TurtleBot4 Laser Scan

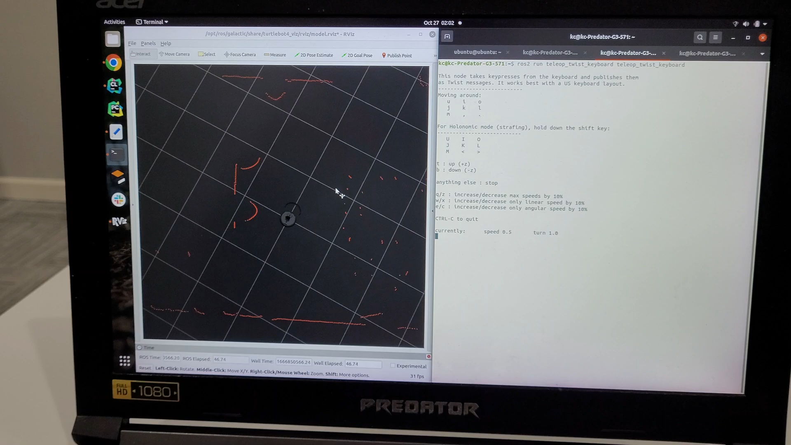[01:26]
So the left is the laser scan data and the right is the tele-op node. and here's our turtle bot 4.
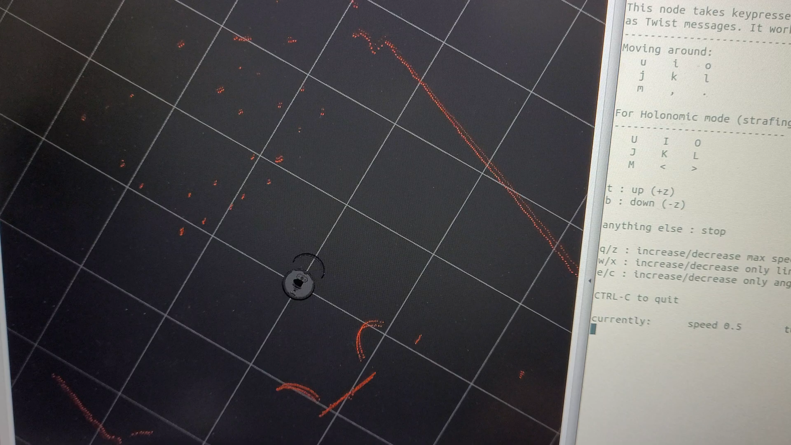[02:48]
yeah the bumper being there is just some software glitch I believe